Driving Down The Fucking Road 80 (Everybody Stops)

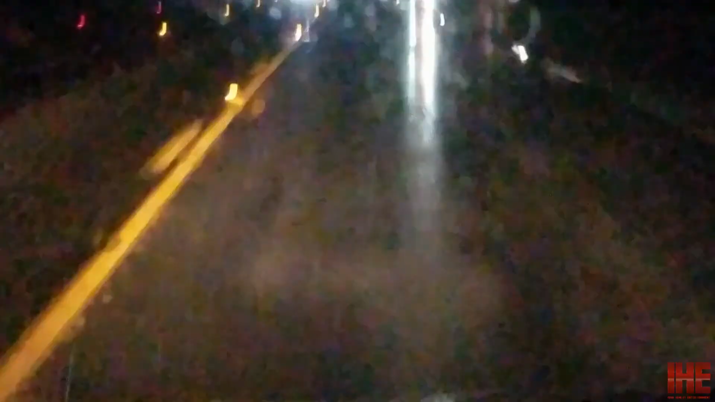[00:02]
have to drive all the fucking time, and it do suck, suck, suck, it do suck, suck. Idiots with their brights making me blind.